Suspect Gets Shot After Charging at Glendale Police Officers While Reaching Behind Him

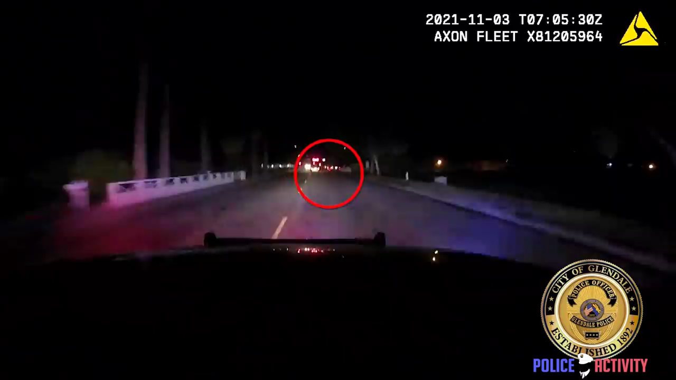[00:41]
From that point, several officers begin attempting to get Cortez to stop, following him in their patrol cars throughout the neighborhood. Cortez eventually stops and jumps out screaming in a threatening manner toward officers.